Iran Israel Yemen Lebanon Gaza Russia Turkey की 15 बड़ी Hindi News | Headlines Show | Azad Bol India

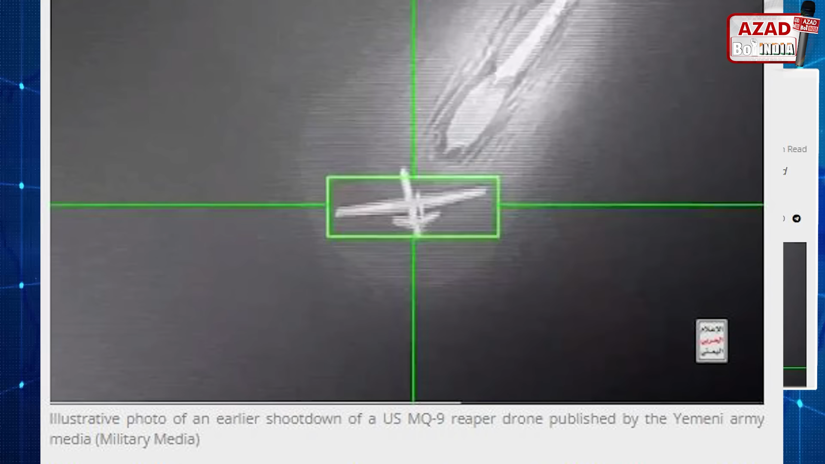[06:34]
بتیس ملین ڈالر کا یہ ڈرون ہوتا ہے اسے ہوتیز نے مار گرایا ہے اور یہ آٹھمی بار ہے جب سے غزہ میں جنگ شروع ہوئی ہے ہوتیز نے آٹھمی بار کلیم کیا ہے کہ انہوں نے ان کے ریپر ڈرون کو مار گرایا ہے